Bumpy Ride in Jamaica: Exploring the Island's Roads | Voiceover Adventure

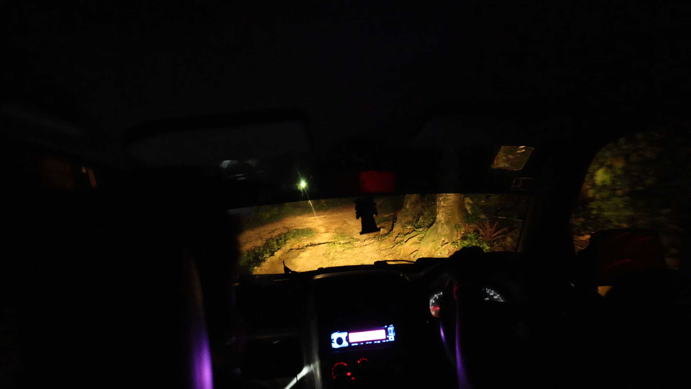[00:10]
the road well not really I'm back in the UK but I have so many Jamaican videos to share with you guys so we are out driving don't ask me where we're driving to because I can't remember but I just wanted to show you what
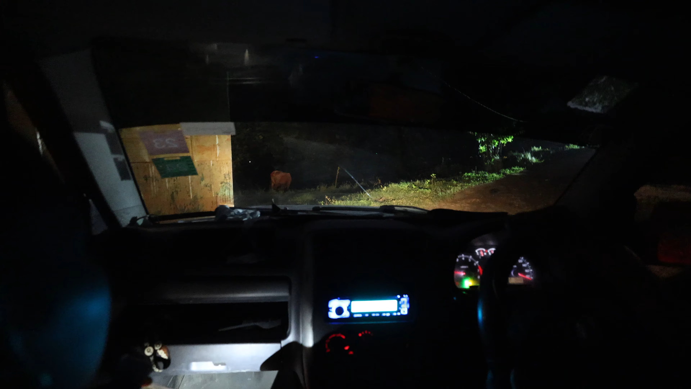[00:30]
happens when you're driving in Jamaica so as you can see there's wild
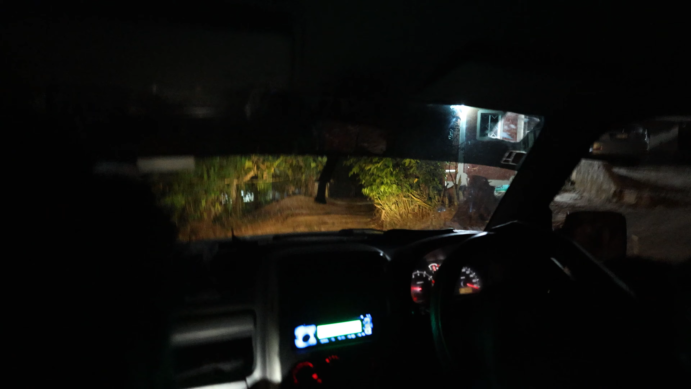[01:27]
it's like they just want to eat the car or something I don't know but anyway as you can see it's it's so bumpy and I wanted to show you how it is without stabilizing the image and that's what I did so the
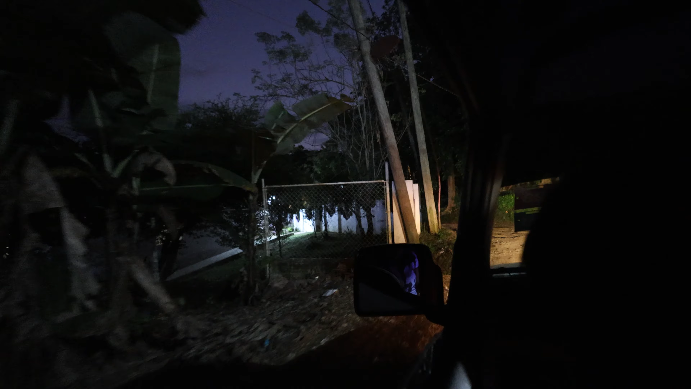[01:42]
way how it's like bumpy that's what it was in real life so to